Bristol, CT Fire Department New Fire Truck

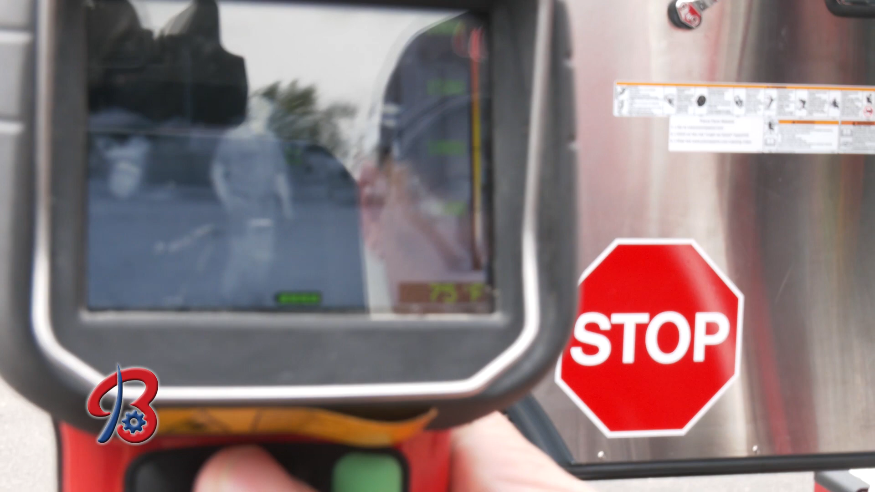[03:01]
Each member of this company is assigned a thermal imaging camera.
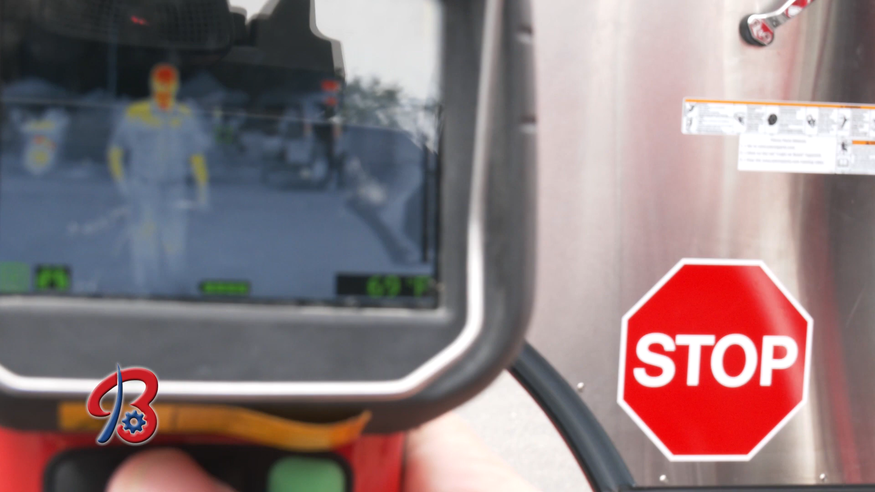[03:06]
This allows us to go inside a smoky environment and in most cases able to see through the smoke and able to locate people who are trapped inside buildings.